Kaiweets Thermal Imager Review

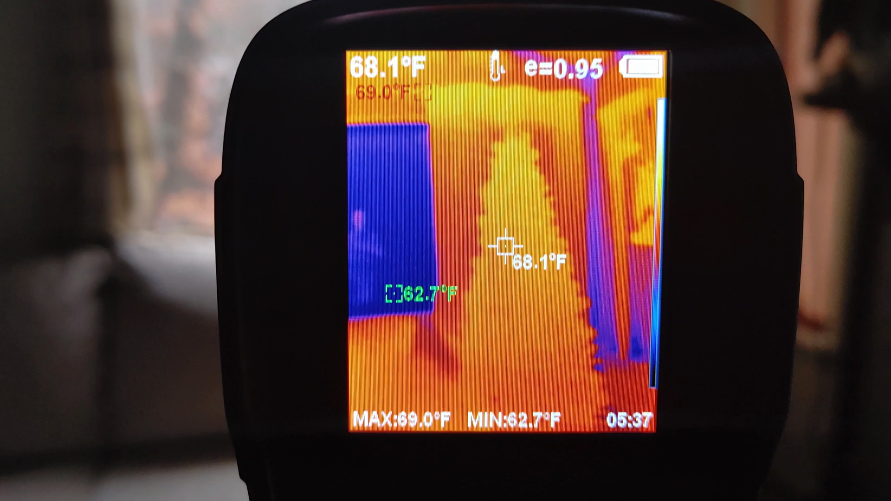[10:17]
On screen: spot 68.1°F, max 69.0°F, min 62.7°F
right going back to the window and we can see me i don't think we saw me before when the light
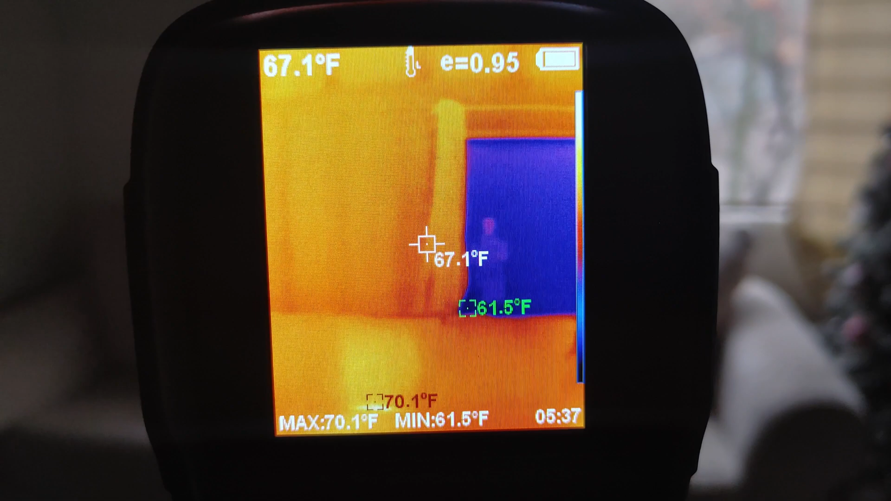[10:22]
On screen: spot 67.1°F, max 70.1°F, min 61.5°F
was on so this probably also does better in low lights now let's go back through the hallway
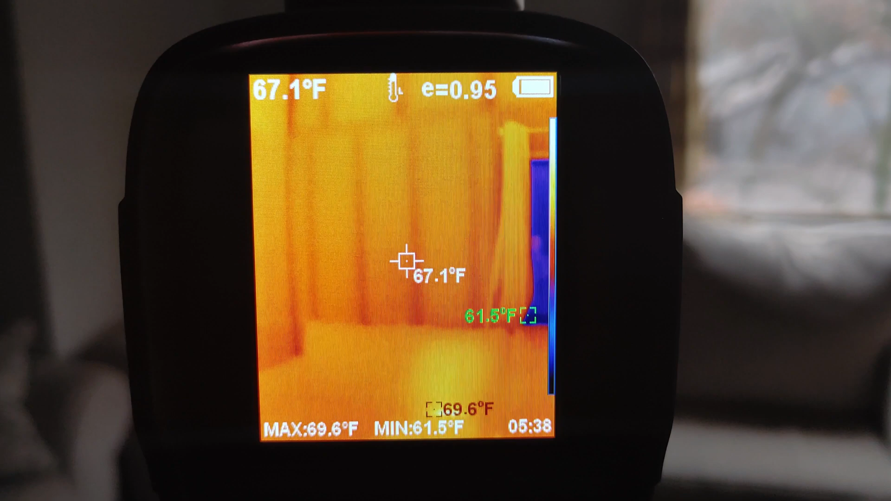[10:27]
On screen: spot 67.1°F, max 69.6°F, min 61.5°F
and they're still catching everything and it looks like the kitchen is lit up it's not um but we just got finished cooking in there so it's lit up with heat but it is pitch black in there
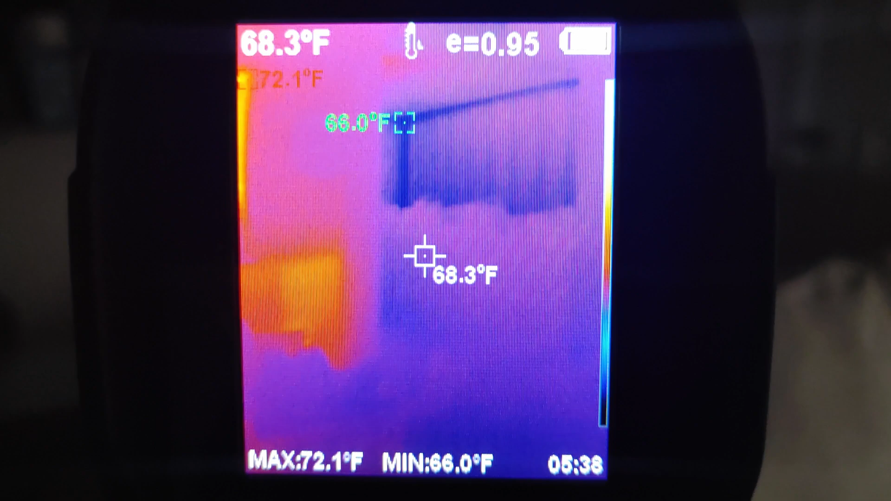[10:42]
On screen: spot 68.3°F, max 72.1°F, min 66.0°F
as well as this hallway as you can see it's really dark there's nothing going on in the kitchen
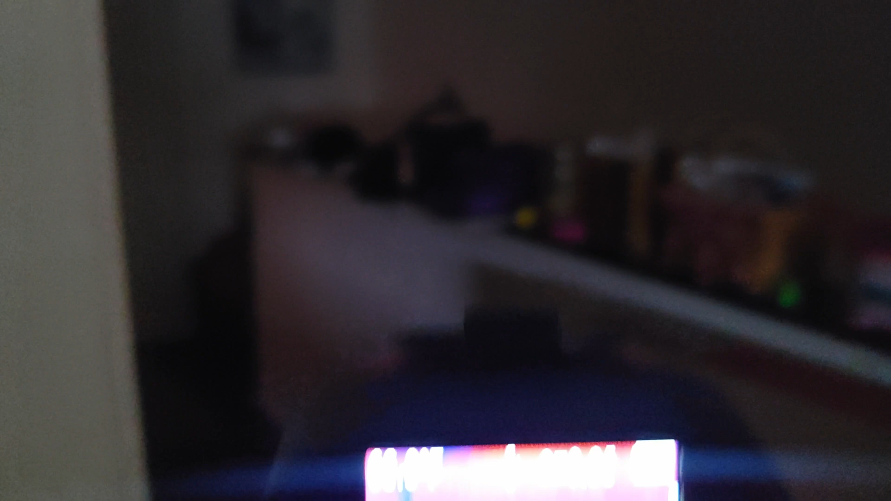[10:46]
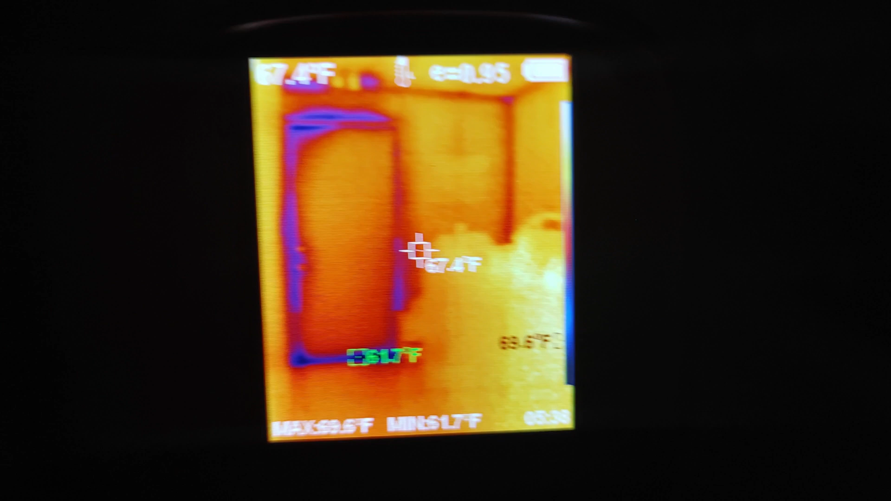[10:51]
yeah and there's the front door again and here's
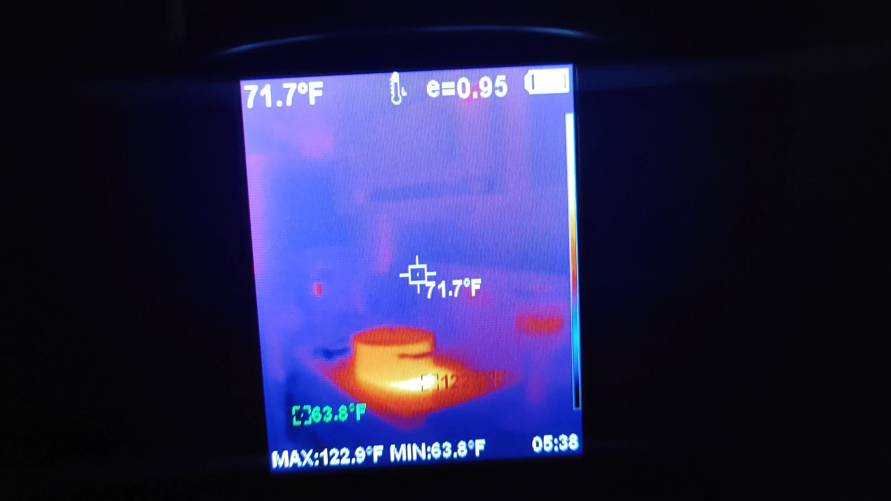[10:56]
On screen: spot 71.7°F, max 122.9°F, min 63.8°F
the kitchen lit up with the kind of weeds
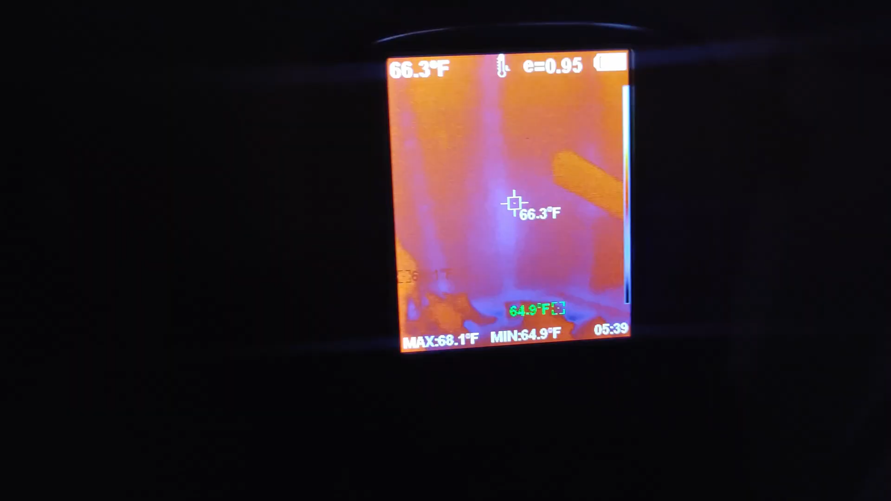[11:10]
On screen: spot 66.3°F, max 68.1°F, min 64.9°F
one more i need to do the
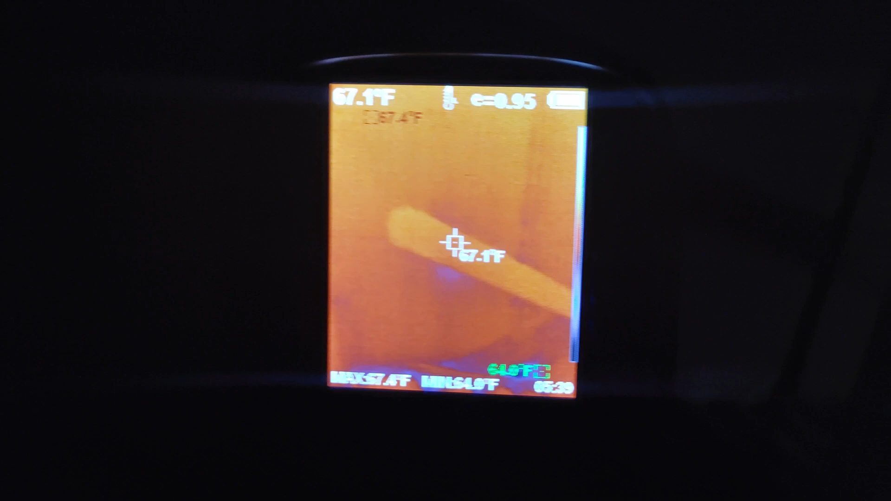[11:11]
stairs because there was that little hot or cold spot rather and we see it right there it already
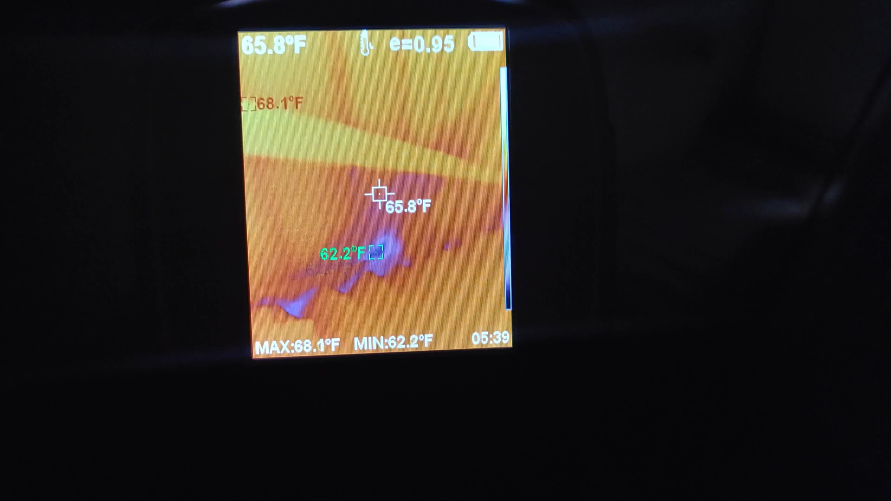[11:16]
On screen: spot 65.8°F, max 68.1°F, min 62.2°F
caught it right there caught it instantly it's still very dark
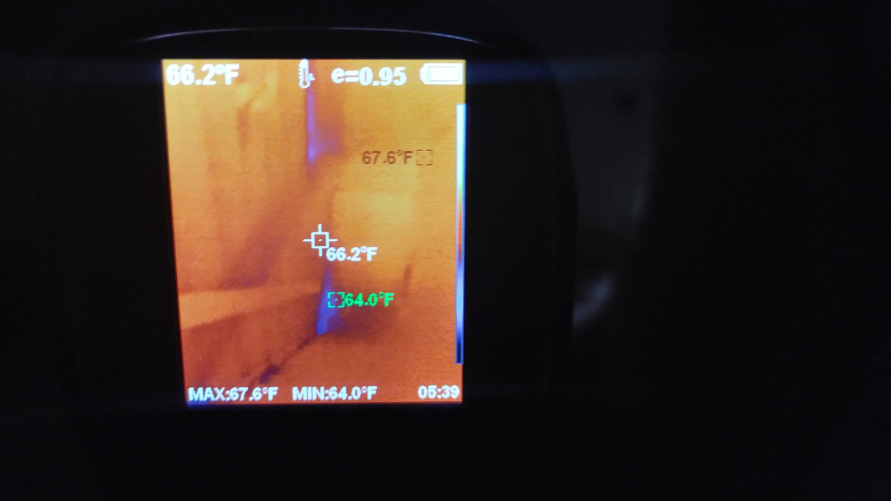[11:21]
On screen: spot 66.2°F, max 67.6°F, min 64.0°F
but we see the studs in the wall